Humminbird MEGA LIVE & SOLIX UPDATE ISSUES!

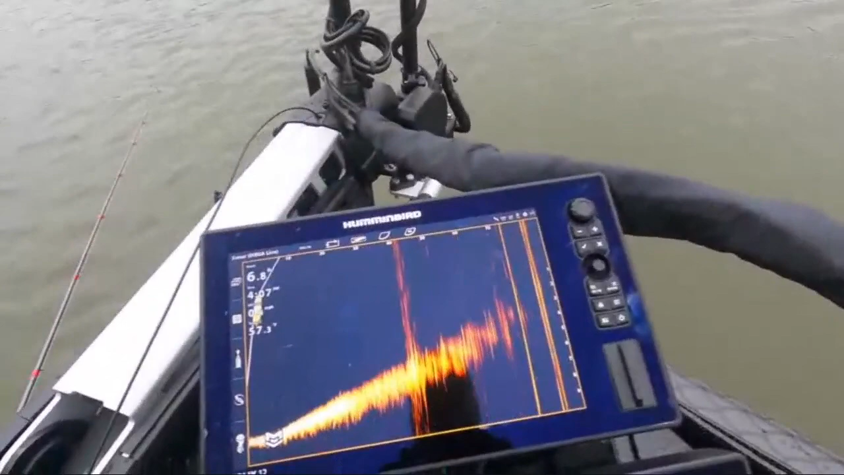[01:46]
It looks like that. I've been through all the filters.
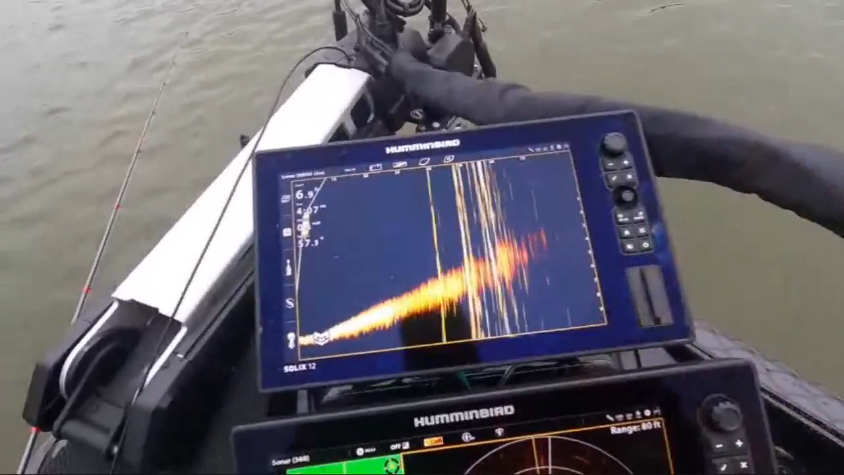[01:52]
With the new update, the only filter that doesn't get noise when you hit the trolling motor pedal is number one on the 360.
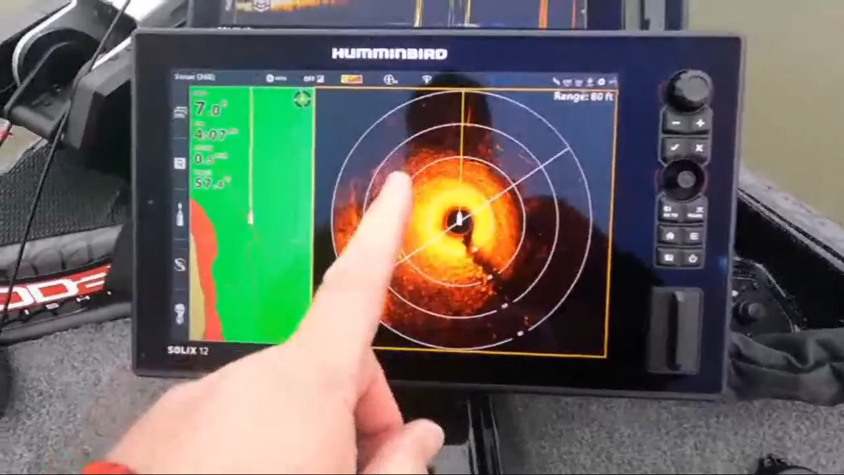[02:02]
All the other filters, as soon as you hit the trolling motor pedal, it leaves interference marks.
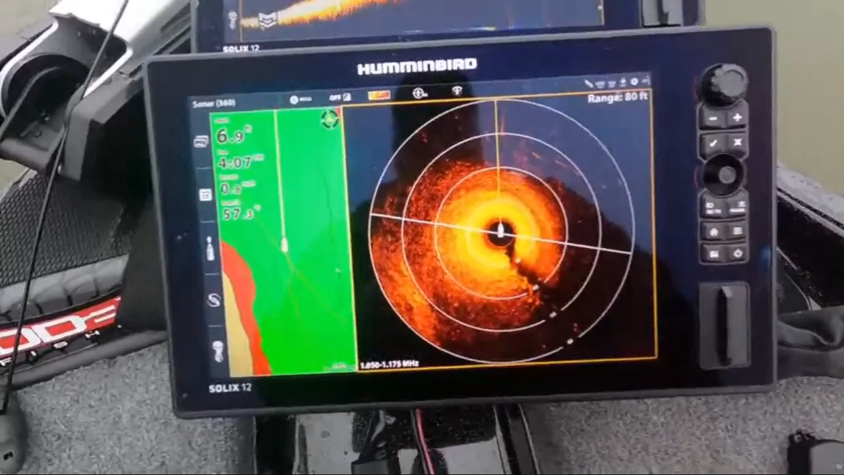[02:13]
But up here, these little rings, this crosstalk or whatever you want to call it, it's coming from the 360 and the transducer on the front.
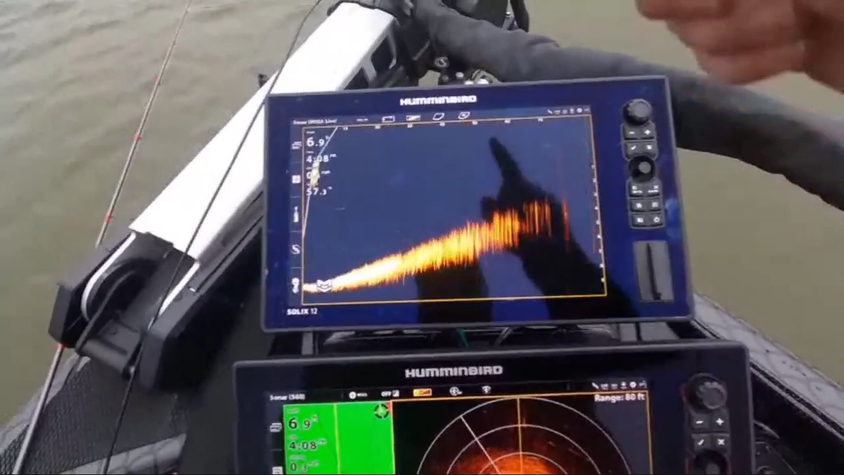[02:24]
And I'm going to show you.
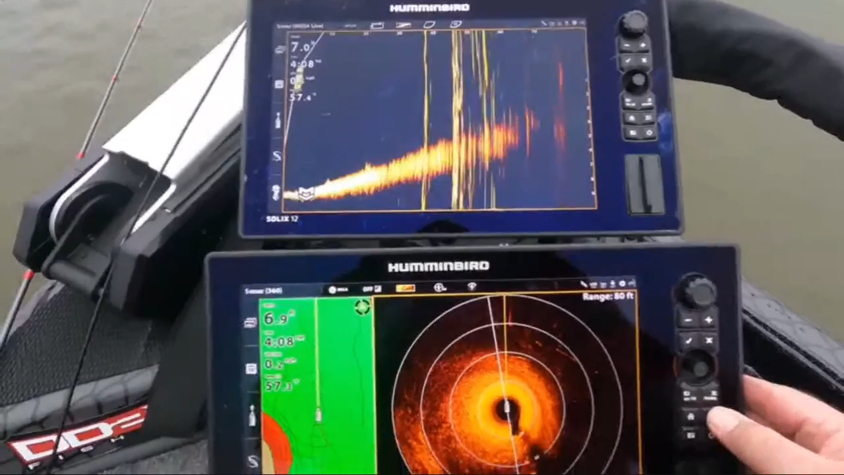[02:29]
So let's go to home. I'm going to do it on this unit so you can watch up here.
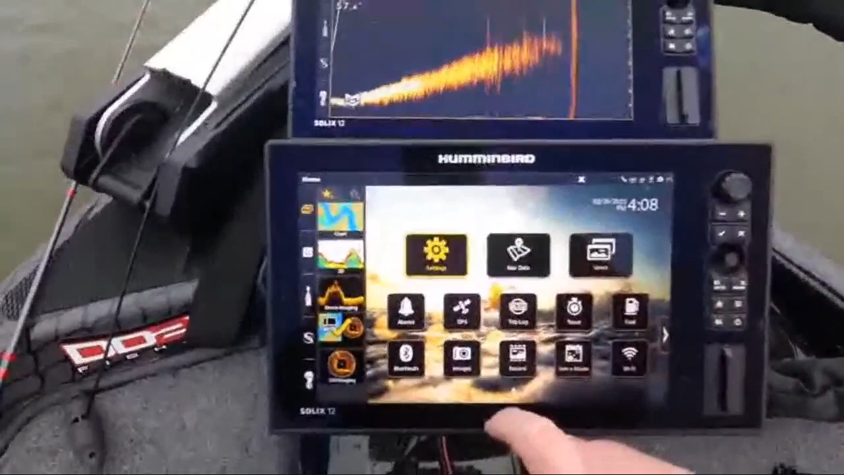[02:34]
Settings. Chirp sonar. Let's bring it back up to the top.
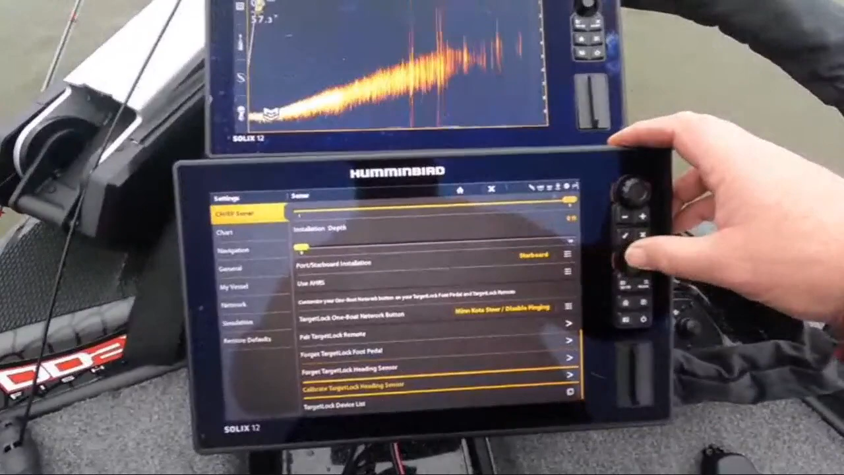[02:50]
All right. Sonar source. Okay.
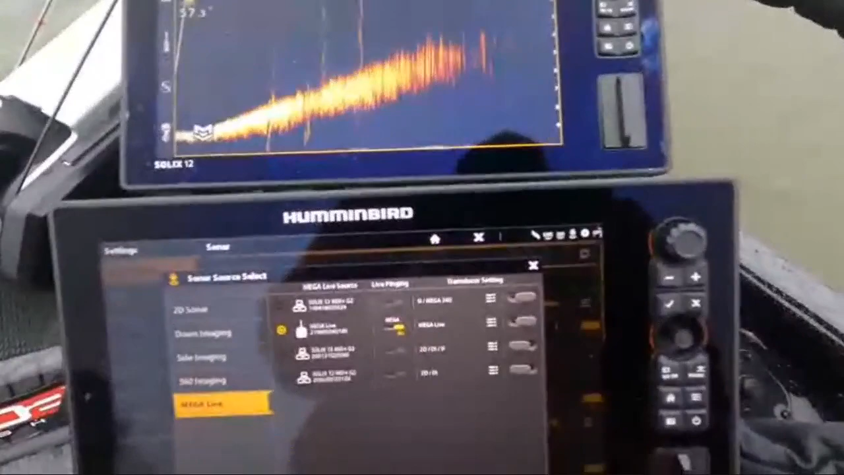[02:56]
You can see I got... Let's go up to 2D sonar. The only...
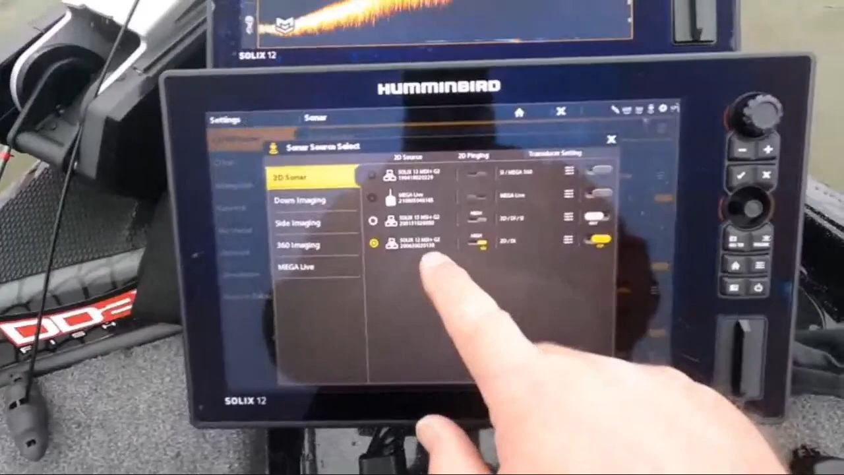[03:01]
I do have... I do have 2D here. So I'm going to turn it off.
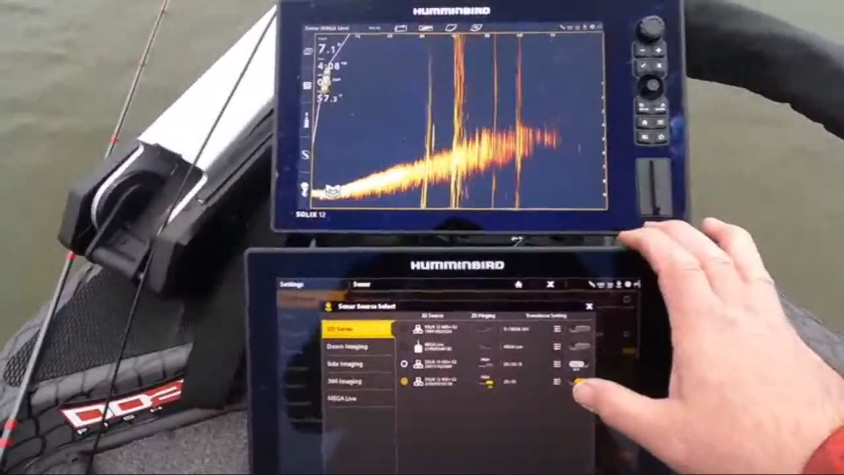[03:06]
See transducer disabled. But look. It's not the 2D. So while we're at it, let's go to 360. Turn off the 360. Boom. Boom. And it clears up.
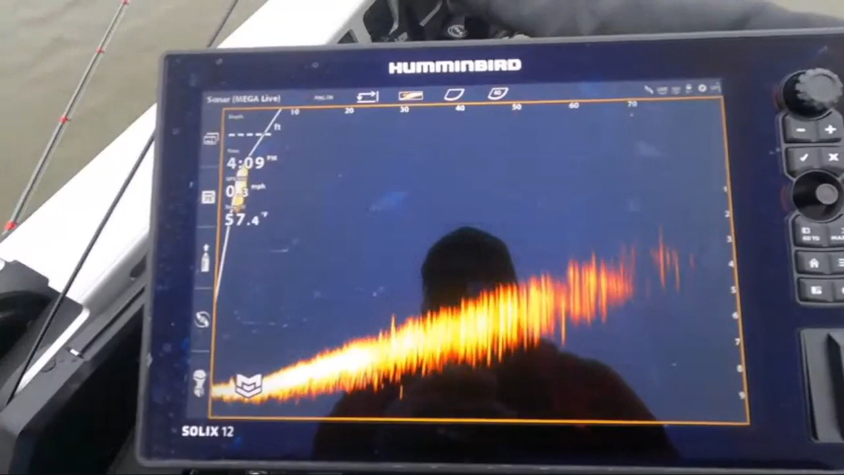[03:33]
On screen: water 57.4°F
It's the 360 that the Mega Live is picking up, calling all that noise. I did not have that before. Before I did the new updates. Did not have that. But now I do. So now I got to make a decision. Do I want to keep my Mega Live with target lock?
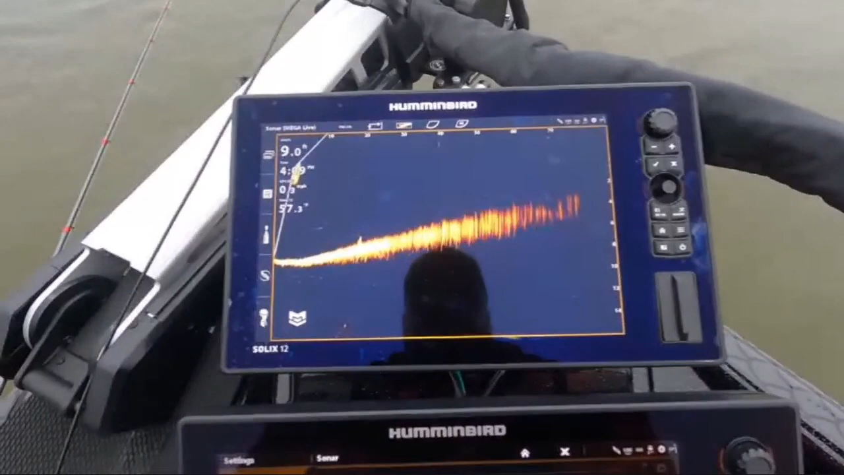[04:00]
Or do I want to take my 360 off my boat until somebody can come up with a fix?
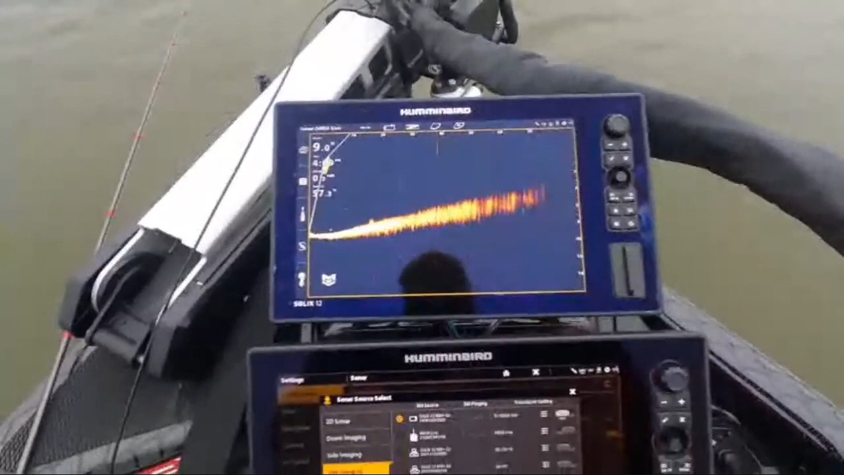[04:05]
Because right now I cannot use both.
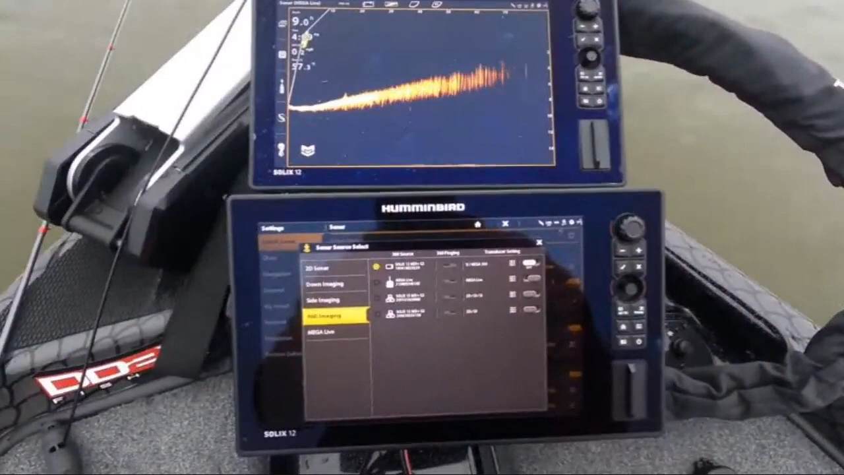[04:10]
Okay. My down imaging. I'm going to turn it back on. Local transducer enabled.
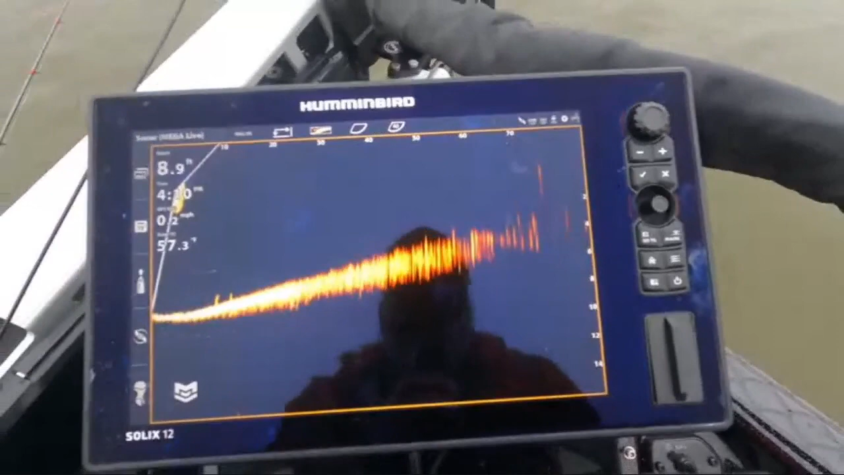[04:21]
And see? Got a little bit of rings with the 2D.
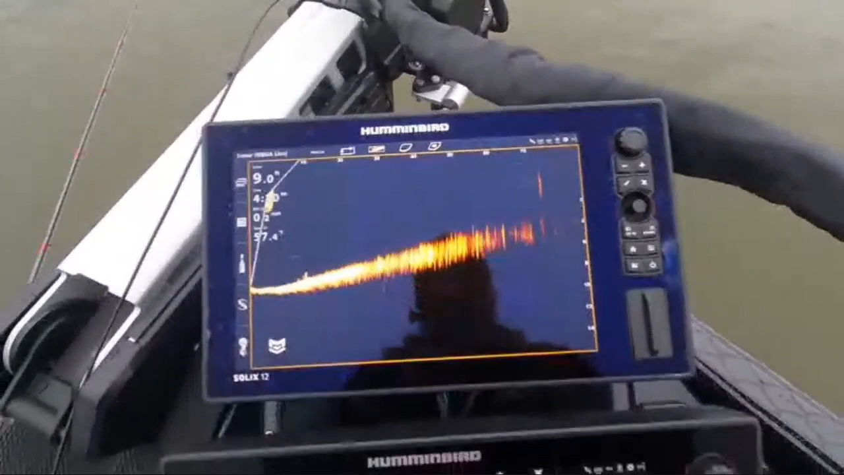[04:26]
But I got to have 2D. I got to know how deep it is.
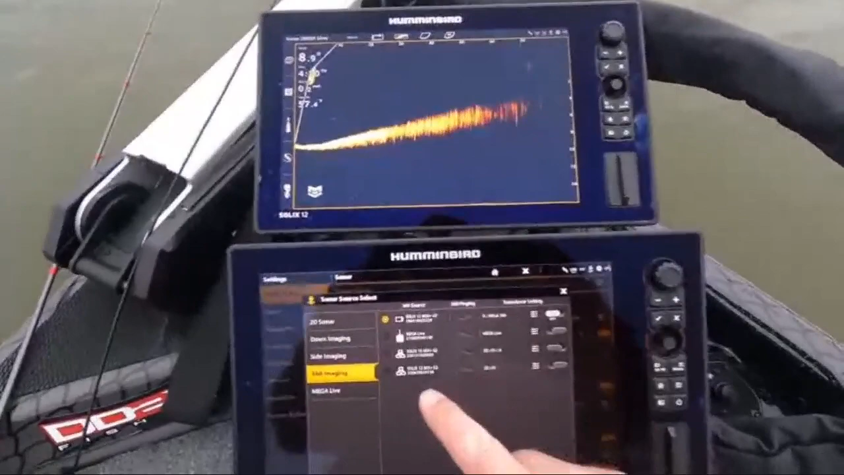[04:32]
Go to my 360. Let me turn that back on.